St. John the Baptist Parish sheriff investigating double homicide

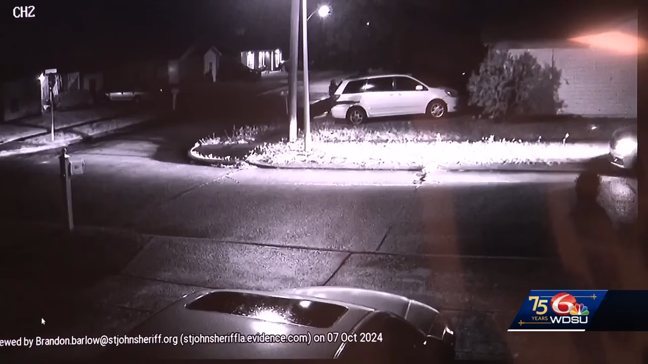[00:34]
Shocking words from a neighbor who heard the gunshots police say were intended for one man, but instead struck three innocent people.
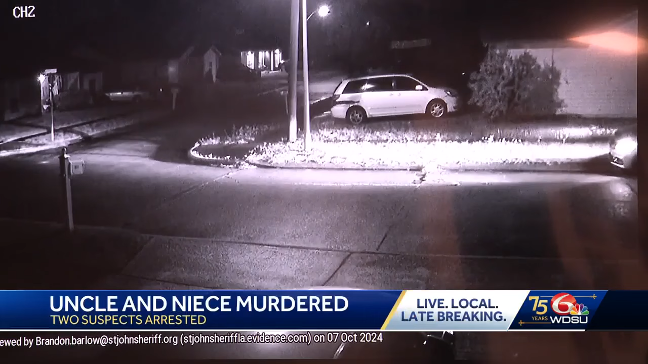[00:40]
Surveillance video shows the moments it happened.